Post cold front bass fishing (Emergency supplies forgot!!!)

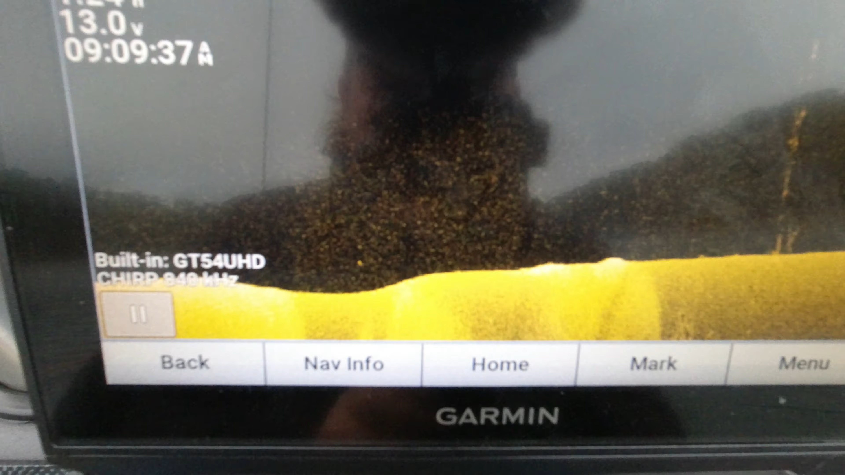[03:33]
As we're talking, got a little brush pile with a tiny little bass right there.
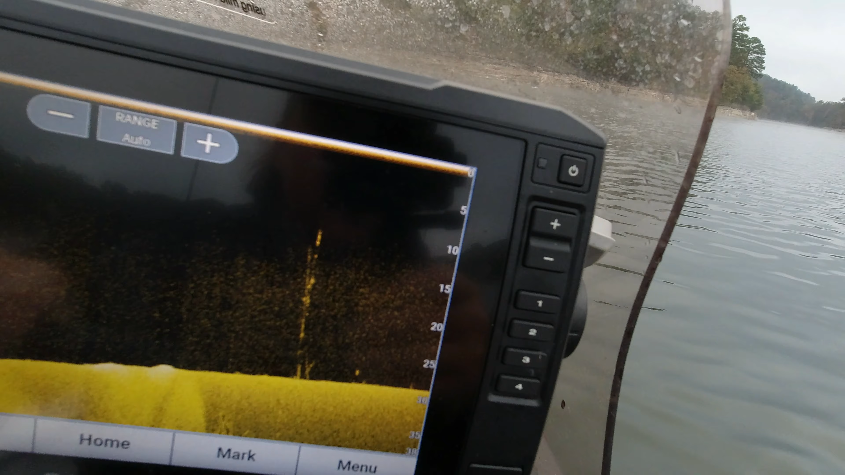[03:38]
But I don't know. I guess we'll see how it's looking okay.